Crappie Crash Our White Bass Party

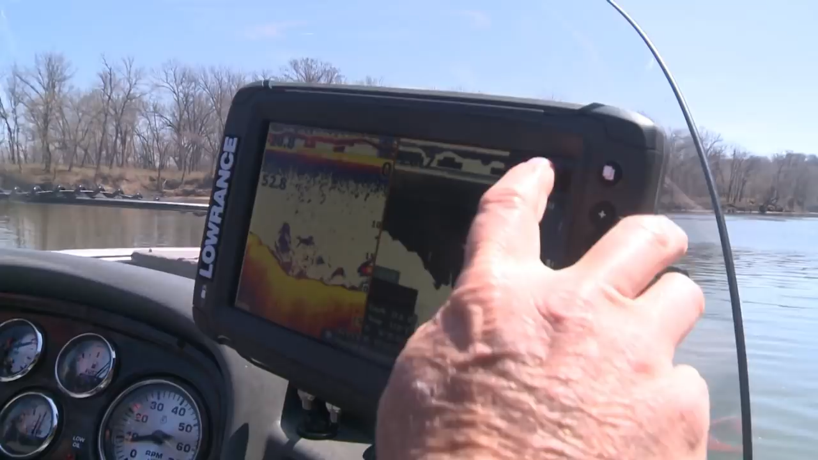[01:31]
Well, what we've got is a big eddy right here.